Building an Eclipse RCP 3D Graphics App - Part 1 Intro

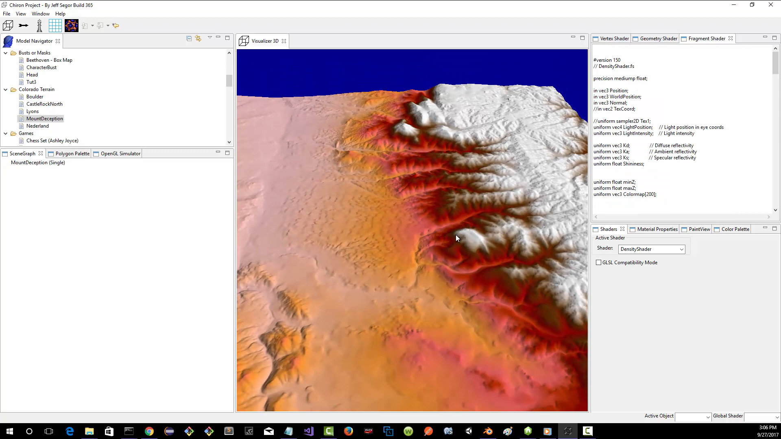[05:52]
basically put this color map based on elevation. The other thing is, similar to Blenders, if you go into Blender, you have this capability of switching to these different layouts.